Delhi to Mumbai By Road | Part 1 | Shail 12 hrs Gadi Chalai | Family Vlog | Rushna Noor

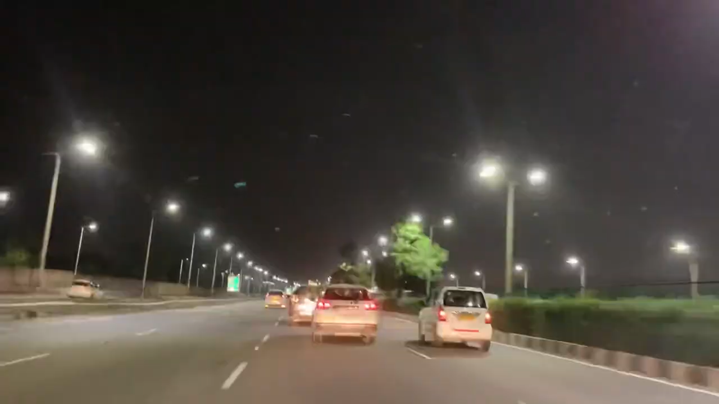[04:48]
मॉन बढ़ स� बस एरपोर्ट रोड पर यह देखिए किता प्यारा रोड है